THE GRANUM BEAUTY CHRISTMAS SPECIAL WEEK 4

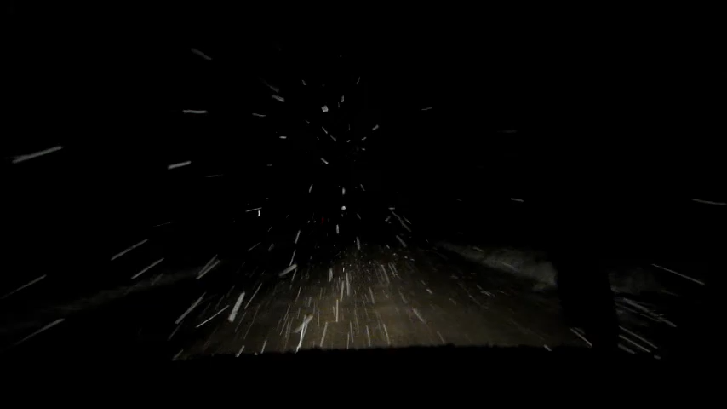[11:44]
It's actually snowing a lot harder than the camera's like showing, but I'm going literally like 5 miles an hour because my car is washed and I'm on my mom's road and it's a dirt road, so I don't wanna get my car all dirty. But yeah, it's snowing like, can you guys see now? Like super hard.